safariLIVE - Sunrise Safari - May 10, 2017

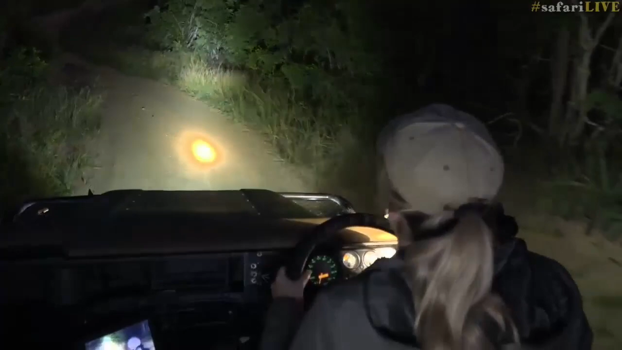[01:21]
So we are going up Shortcut Gallego towards the cut line,